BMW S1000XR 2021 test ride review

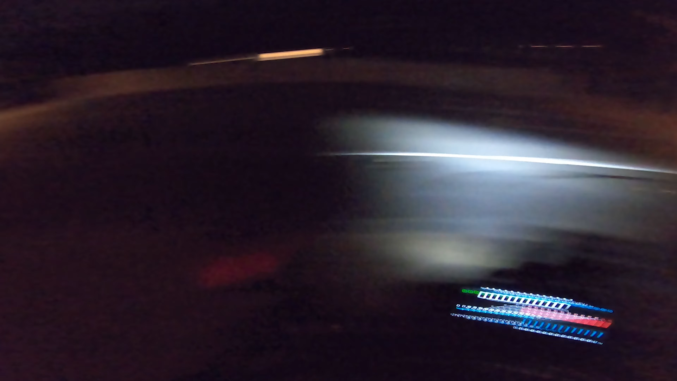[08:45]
Go for a night ride, shall we? Let's see how good these spotlights are.
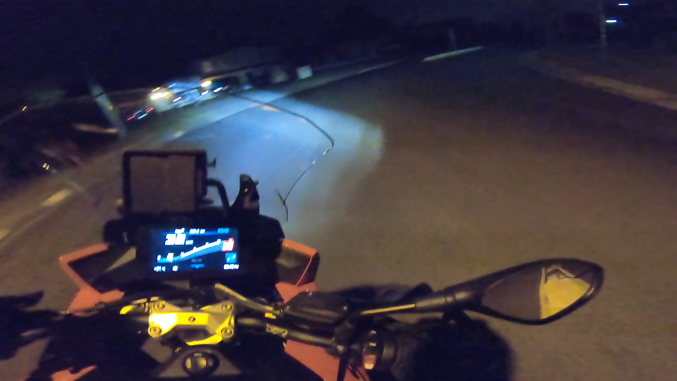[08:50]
Now, as for the high beam, I'm sure what we're going to get is a beam of light. A narrow beam of light that's going to shoot straight ahead. Oh no. Now we've got good spread on the high beam.
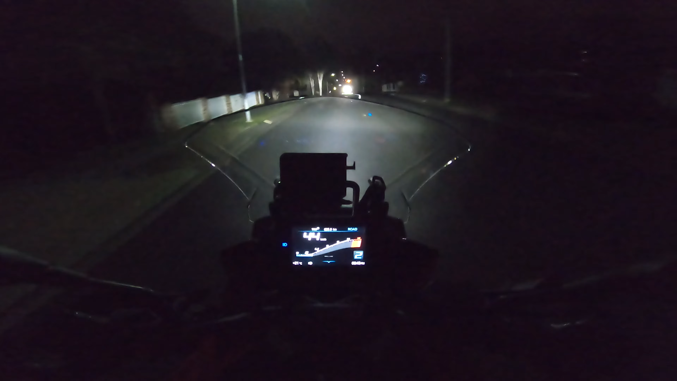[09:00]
Excellent. That's cool. That's the problem I was facing with a lot of modern day sports bikes or bikes in general. The high beam with the LED lights is next to bloody useless. Whereas a high beam on this does the job.
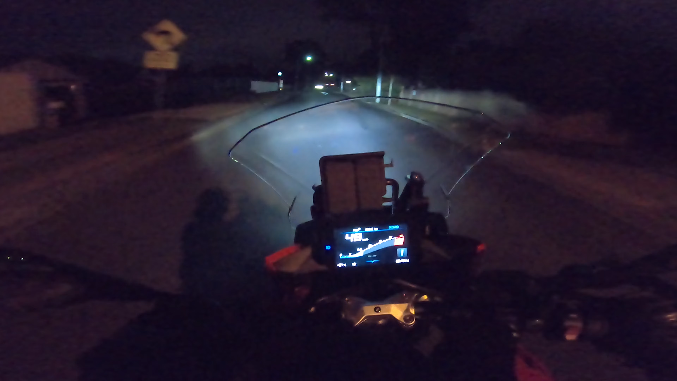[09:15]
We're spitting a bit. Hmm. Time to put it in rain mode.
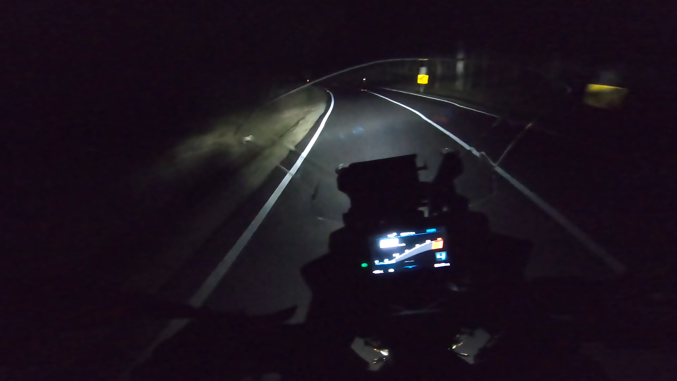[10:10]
Nice. Now, before some of you warriors start smashing the keyboard with your face, the GoPro's footage doesn't quite serve it justice on your screen. But the spotlights are what you'd expect. Bloody bright. With good ambient light, you'll have no problem spotting a majestic kangaroo wallafoxel 7. Now, as for the cornering lights, they do the job but nothing really to brag about.
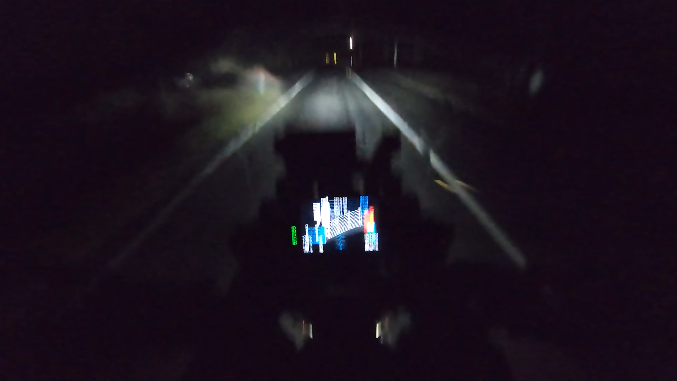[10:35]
And FYI, the cornering light feature is only available to the touring spec. But I honestly wouldn't cry over it.